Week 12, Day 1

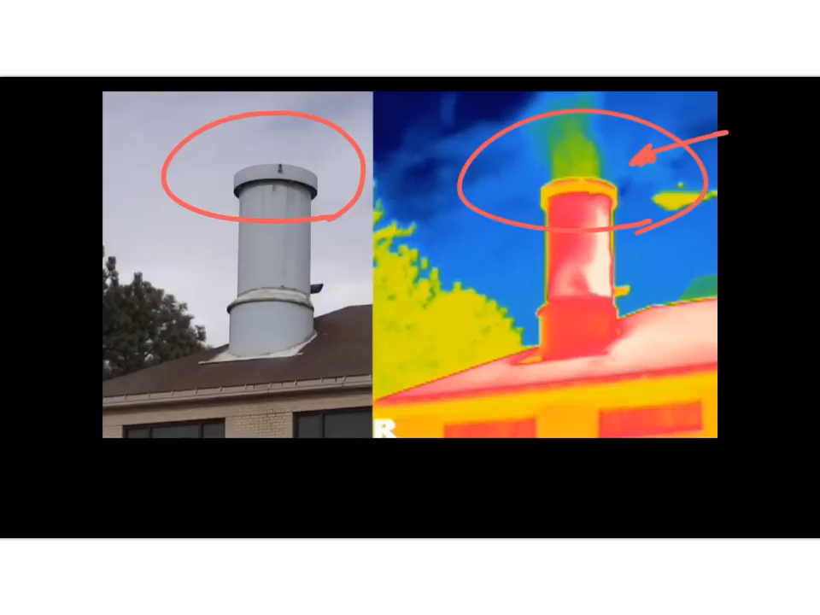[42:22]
And it was looking at the output from this plant on CSU's campus that you produce as electricity, but also hot water to heat the buildings. And it puts out a lot of greenhouse gases. And you can see the greenhouse gases coming up the stack because it's the water vapor and the carbon dioxide. So it shows that and other things. So take a look at those two videos, and that will help make the reality of the greenhouse gases more apparent.